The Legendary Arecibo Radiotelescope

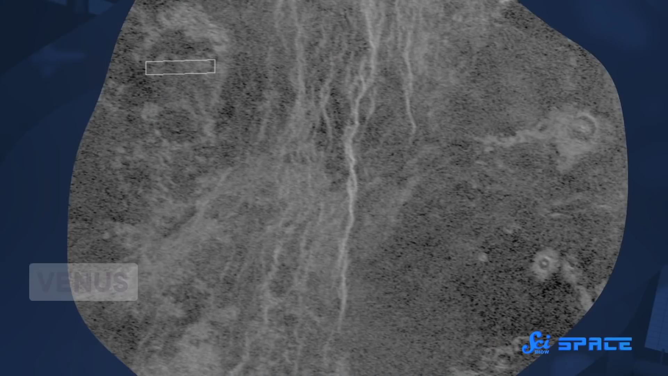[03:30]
The echoes reveal mountains on Venus, the shape of nearby asteroids, and much else besides.